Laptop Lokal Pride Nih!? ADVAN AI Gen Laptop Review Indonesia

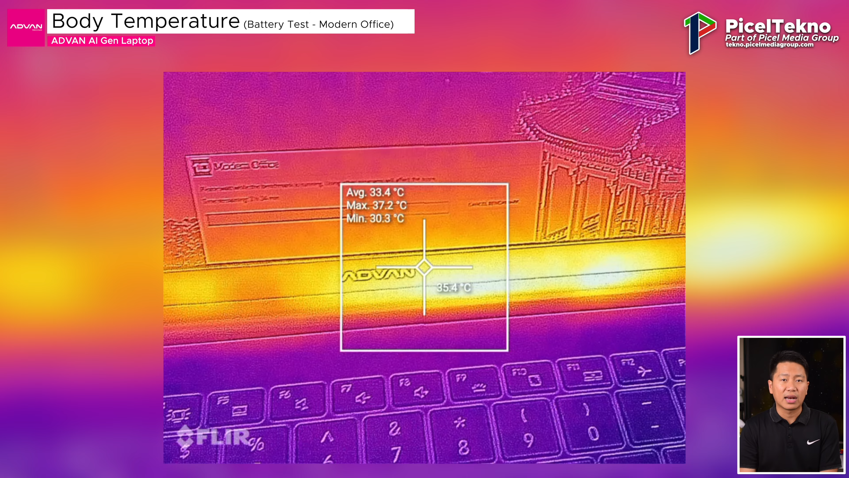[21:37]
On screen: spot 35.4°C, max 37.2°C, min 30.3°C
Dan setelah itu kita lanjut untuk ngetes gimana suhu permukaan dari laptop pada kondisi battery test modern office dan juga pada saat stress test.
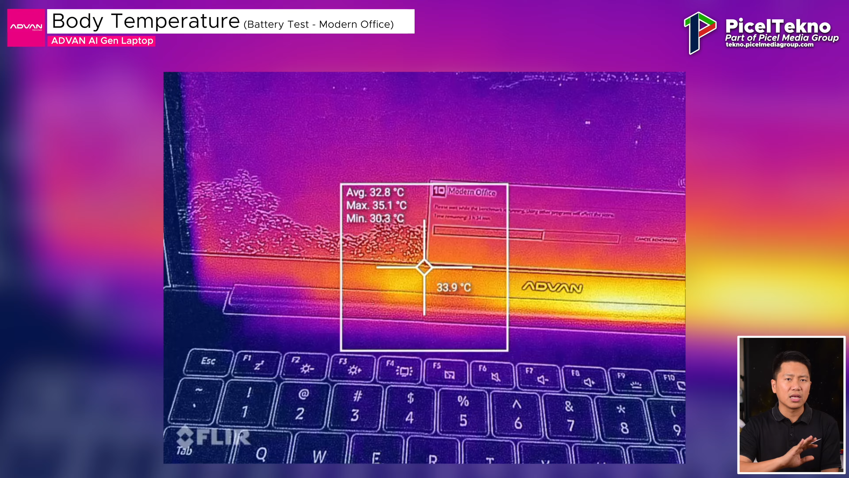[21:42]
On screen: spot 33.9°C, max 35.1°C, min 30.3°C
Dan untuk modern office, titik panasnya pada sisi atas berada di area ventilasi di engsel layar.
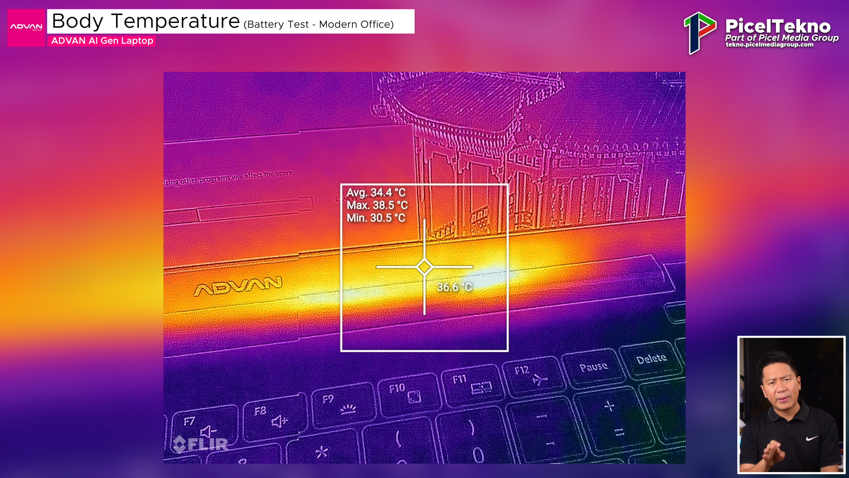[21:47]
On screen: spot 36.6°C, max 38.5°C, min 30.5°C
Di area ini suhunya rata-rata mencapai 34,4 derajat dengan suhu tertinggi mencapai 38,5 derajat Celsius.
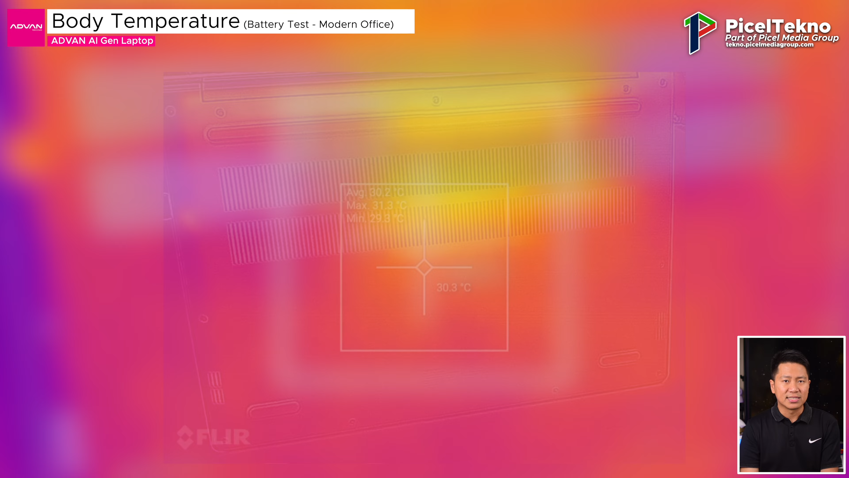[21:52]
Sedangkan di sisi bawah laptop, titik panas terpusat di area chip CPU dengan suhu rata-rata 31,0 derajat dan suhu tertinggi mencapai 31,4 derajat Celsius.
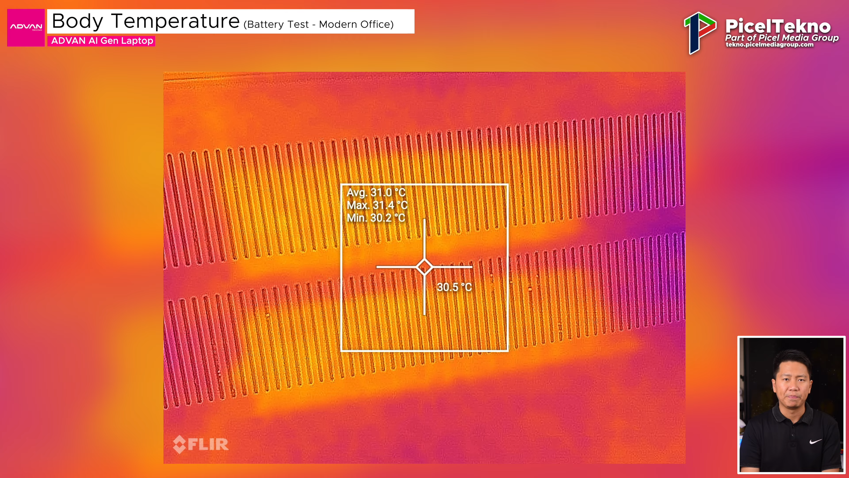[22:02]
On screen: spot 30.5°C, max 31.4°C, min 30.2°C
Dan ketika menjalani stress test, titik panasnya tetap berada di posisi yang sama, di mana di area ini suhunya rata-rata meningkat menjadi 48,2 derajat,
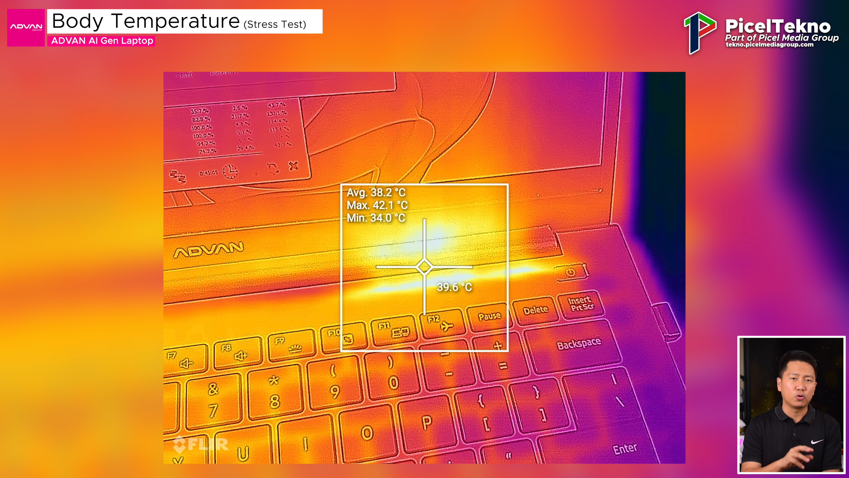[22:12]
On screen: spot 39.6°C, max 42.1°C, min 34.0°C
sementara suhu tertingginya mencapai 42,1 derajat Celsius atau naik sebesar 9,35% dari suhu tertinggi sebelumnya. Lalu di sisi bawah laptop, titik panasnya tetap terfokus di lokasi CPU-nya dengan suhu rata-rata 39,8 derajat dan suhu tertinggi mencapai 42,1 derajat Celsius yang menunjukkan kenaikan sebesar 35,05% dari suhu tertinggi sebelumnya.
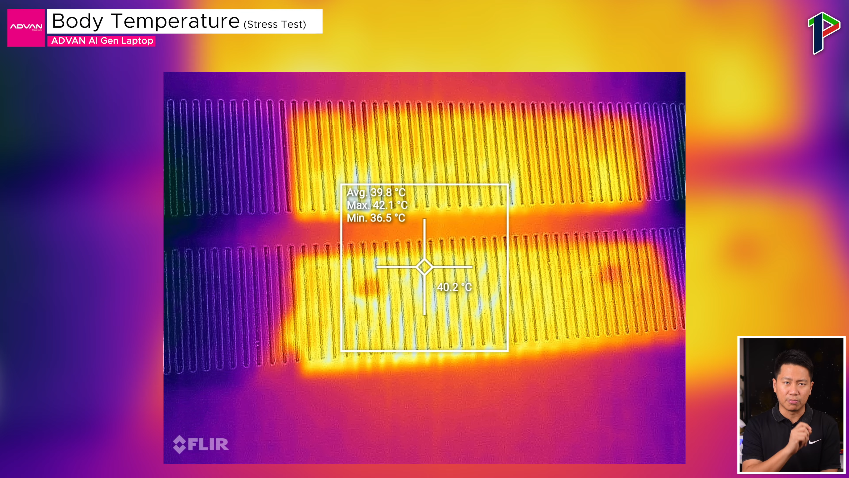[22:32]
On screen: spot 40.2°C, max 42.1°C, min 36.5°C
Sekali lagi, Pichel cukup surprise dengan hasil pengukurannya karena suhunya masih lebih adem dibandingkan dengan laptop-laptop yang sebelumnya Pichel tes.